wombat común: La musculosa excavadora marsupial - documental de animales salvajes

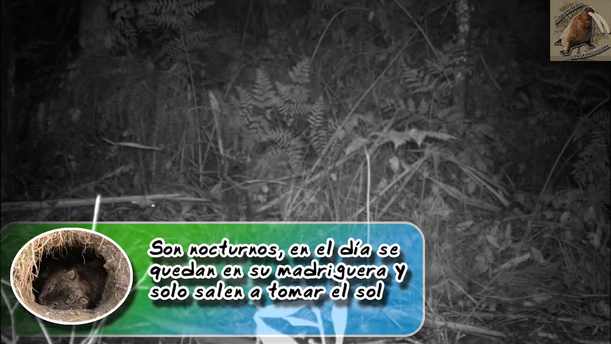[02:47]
son animales crepusculares y nocturnos, pasando el día en sus madrigueras que ellos mismos escarban y pueden tener un tamaño de 20 metros de profundidad, llegando a salir para tomar el sol,
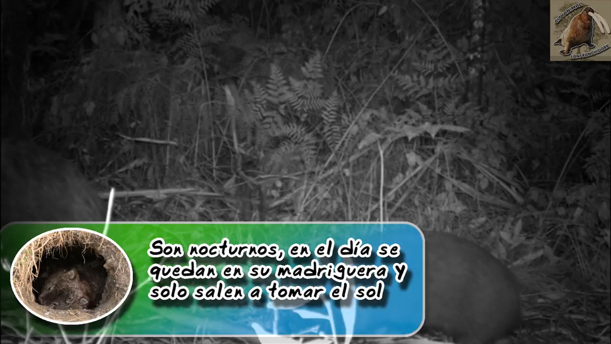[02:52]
saliendo en estos momentos de obscuridad ya que las temperaturas son más frías.